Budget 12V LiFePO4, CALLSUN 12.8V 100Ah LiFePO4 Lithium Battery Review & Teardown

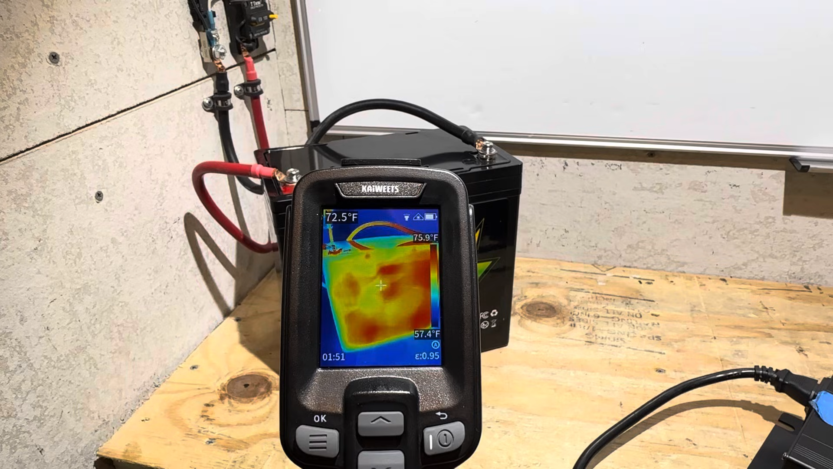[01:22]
On screen: spot 72.5°F, scale bottom 57.4°F
so the battery is roughly 72 degrees so you can see some of the heat signature out there that's probably little contact patches right there where the cells are against the plastic case after all it is a mini and
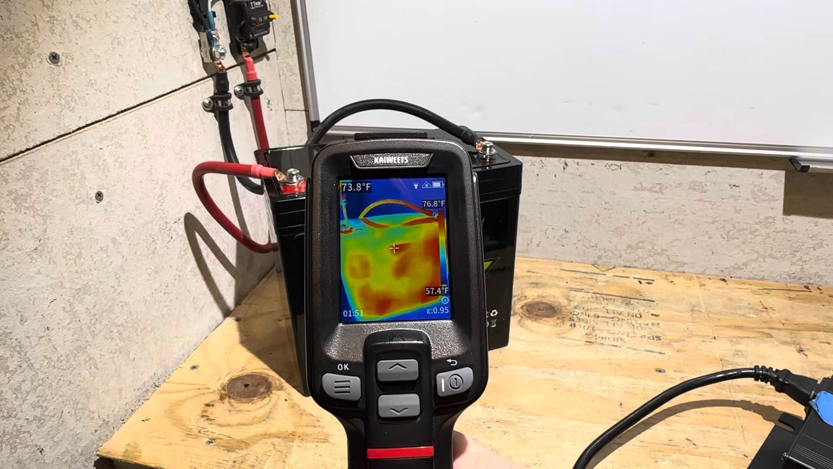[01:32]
On screen: spot 73.8°F
in many batteries the cells are usually in direct contact with the plastic
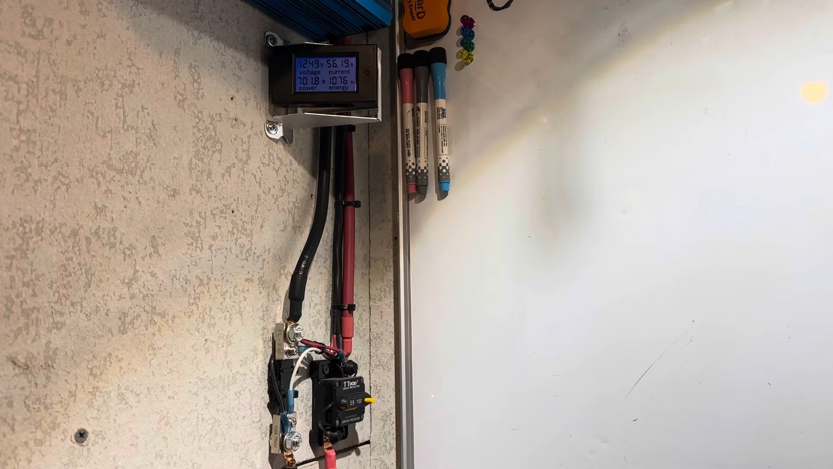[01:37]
most of the way through the capacity test get you into the thermal image of this battery so there
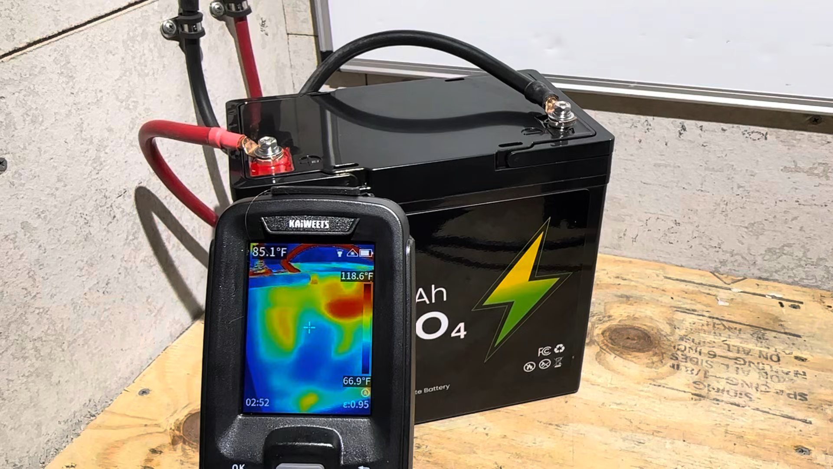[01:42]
On screen: spot 85.1°F
we go you can see we got a little warm spot right there and a little warm spot right in there so roughly there and there for reference and the top of course is a little bit warm there's some noticeable heat up top i think the bms is sitting right there under the lid